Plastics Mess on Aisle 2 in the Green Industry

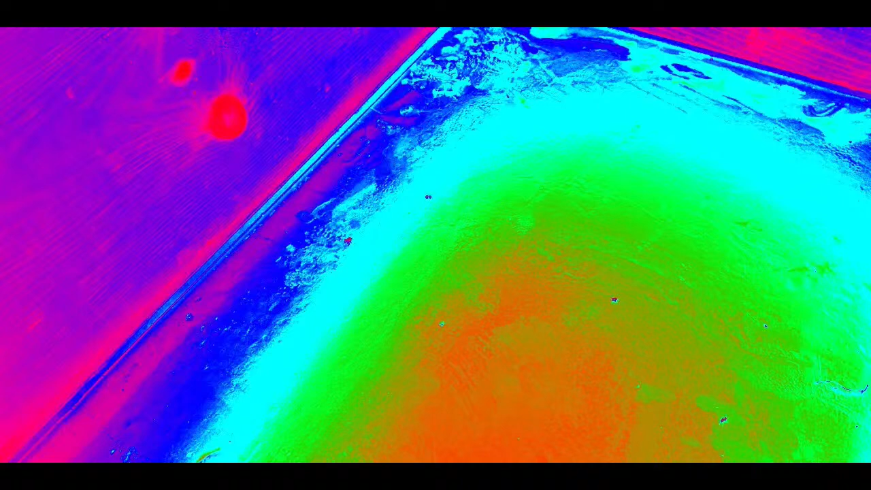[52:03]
So the cluster where the bees are is where the red is showing, correct? Yeah, and that's them generating heat to keep themselves warm. Some of the bees are on the outside, and they take turns going in and outside of that circle-like pattern to stay warm. And the queen is in there. So, wow, that's yeah.